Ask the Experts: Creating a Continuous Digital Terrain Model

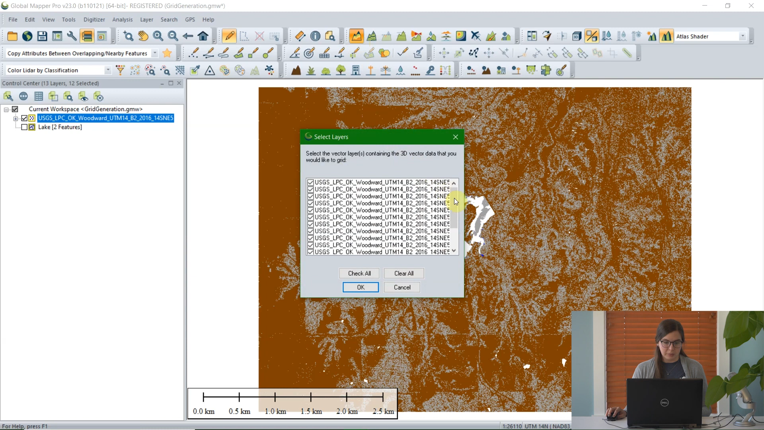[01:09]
I'm going to go ahead and leave all of my LiDAR layers checked and click OK. And here it's going to load the grid creation options dialog.
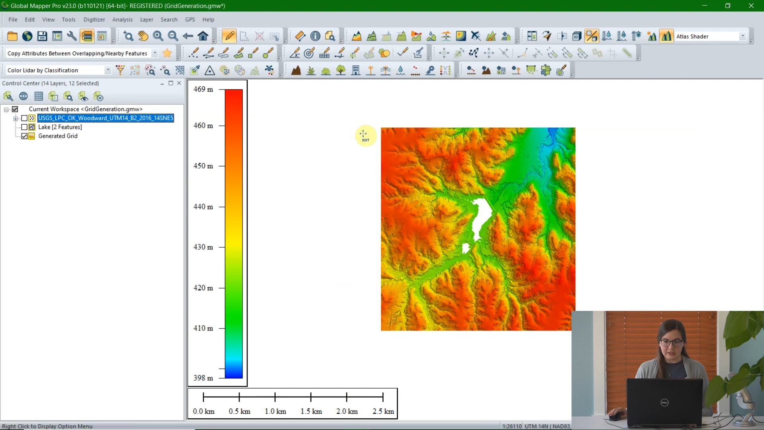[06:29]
GlobalMap has created a grid with the elevation values. You can scroll in a little bit. We can see that there's a hole where the lake was where there wasn't any data, and we didn't interpolate to fill it. I can grab the feature info tool up here to click on an individual cell, and we can see the height of that cell and its location.
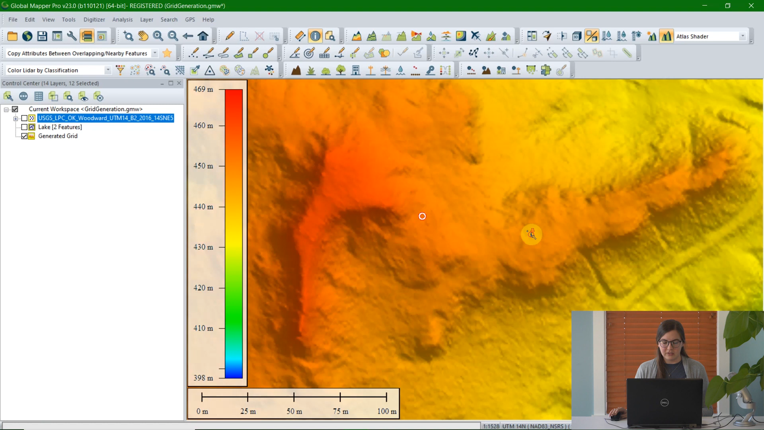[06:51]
Now, because I created an elevation grid, the default shader here, or how it's colored, is based on elevation, where you can see the highest and lowest height over here. But another option that you can use is to change the shader.
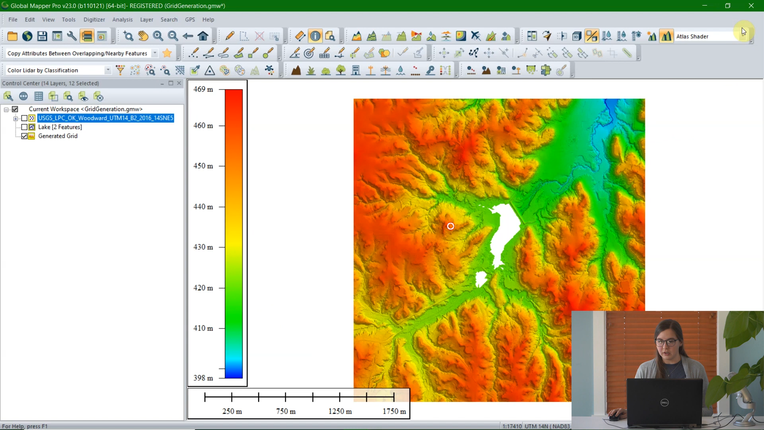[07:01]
For example, there's a slope shader, where instead of being symbolized by color representing highest and lowest elevation, here we have a black and white diagram that shows the steepest and flattest elevations.
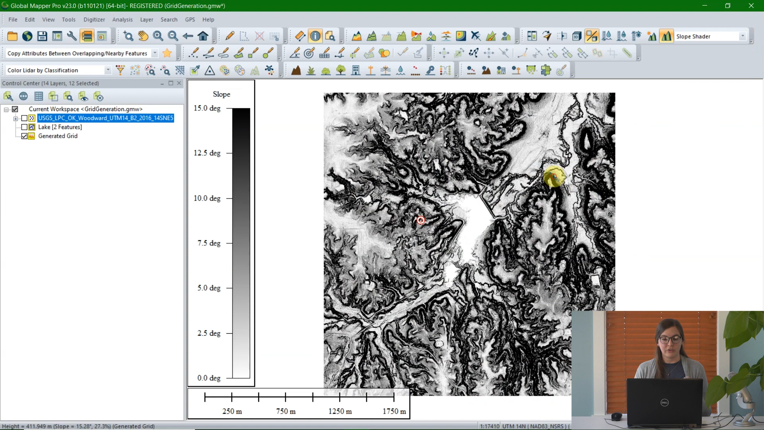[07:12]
And we can again use a feature info tool to look at those features as well. So we can see the height of the cells because it's an elevation grid, but we can now also see the slope in degrees and percents.